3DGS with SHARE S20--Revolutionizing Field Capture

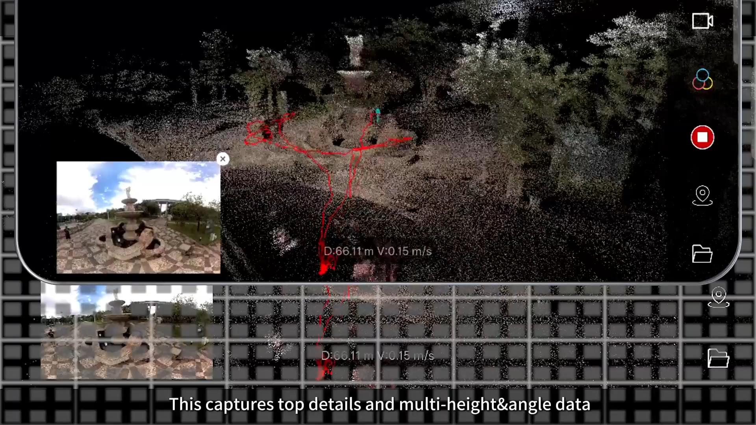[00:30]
This captures top details and multi-height angle data, improving 3D Gaussian splatting accuracy.